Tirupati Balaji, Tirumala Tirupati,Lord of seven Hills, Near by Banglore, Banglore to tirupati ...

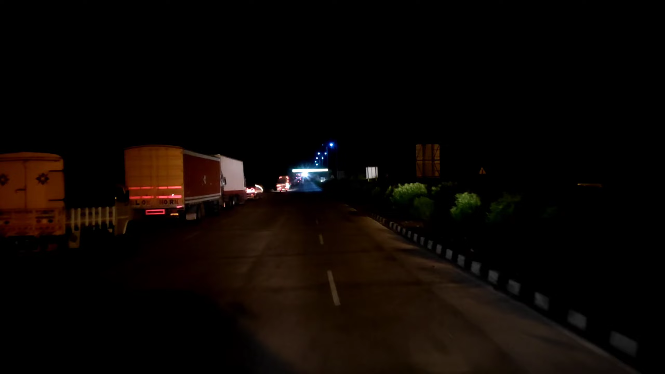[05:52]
देखिए मेरा बस पूरा ही 70 किलोमीटर स्पीड पर पूरा चल ही रहा है। एंड यही है, अभी ऑलरेडी जर्नी शुरू हो चुका है।
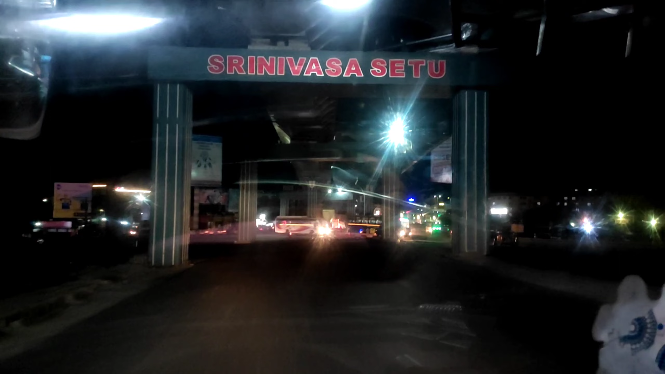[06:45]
और फाइनली अभी टाइम हो चुका है 4 AM एंड मैंने अभी एंटर कर चुका हूँ तिरुमल्ला सिटी के अंदर, देख सकते हैं।